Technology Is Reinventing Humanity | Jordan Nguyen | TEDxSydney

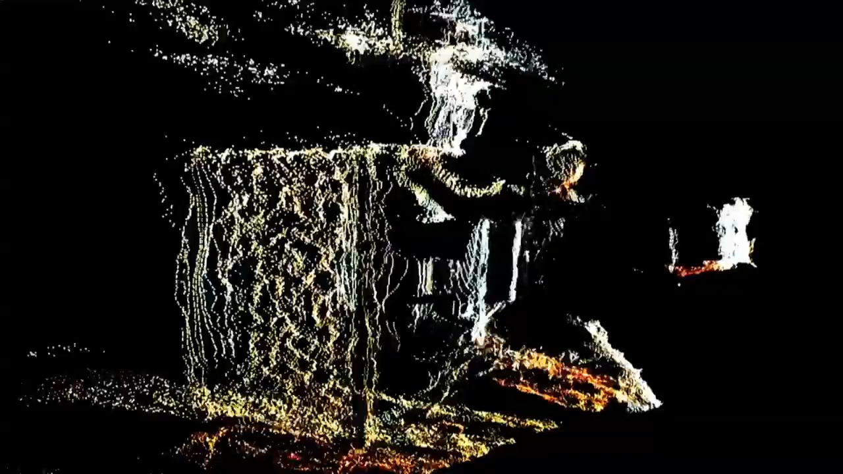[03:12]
But what you could see there is you can rotate three-dimensional space because it's a 3D point cloud, so all those pixels reside in three-dimensional space.